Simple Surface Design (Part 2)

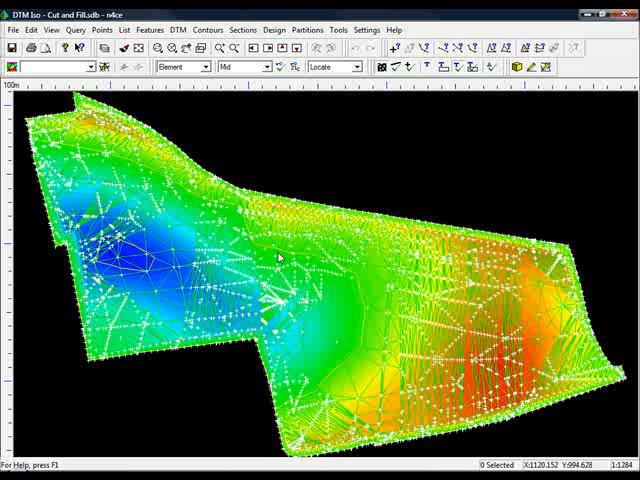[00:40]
more points where necessary and that we get an accurate height difference model between the two surfaces. So if I turn off point markers and the triangles,
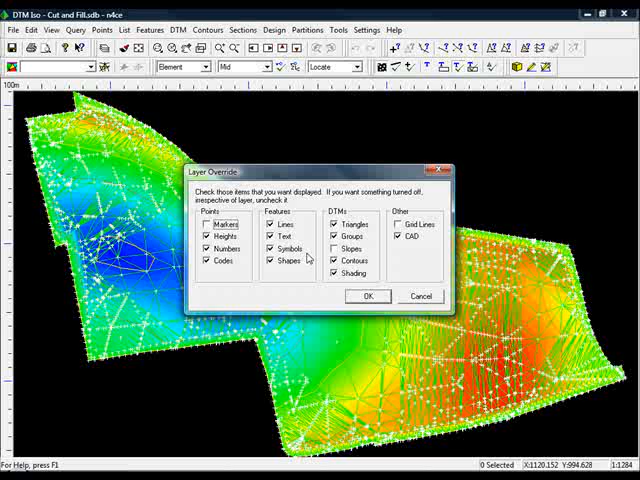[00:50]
we should get it now a smooth shaded plot.
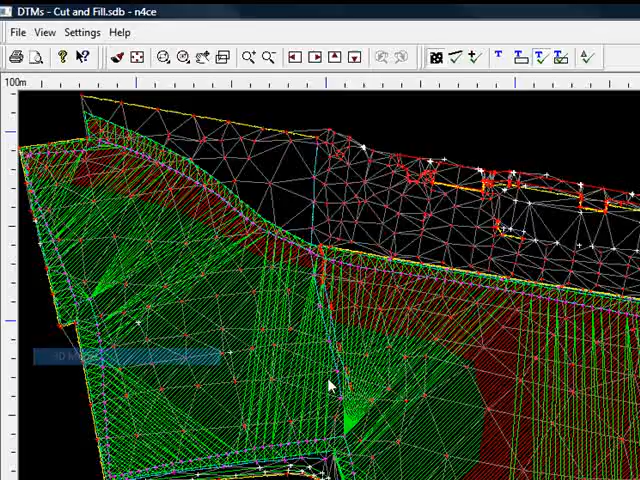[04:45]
If I now go to the view menu, I can come down to 3D model, maximize the screen, you can see obviously both surfaces together.